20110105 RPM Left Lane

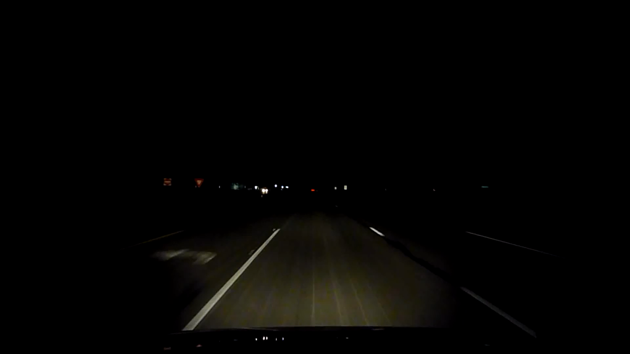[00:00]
Good thing we get paid by the hour. We're in the zone right now, and we got a car coming up on us. Well, I don't know, whatever. Did the best we could do. And actually, you know on the video it shows the car's already moving, so...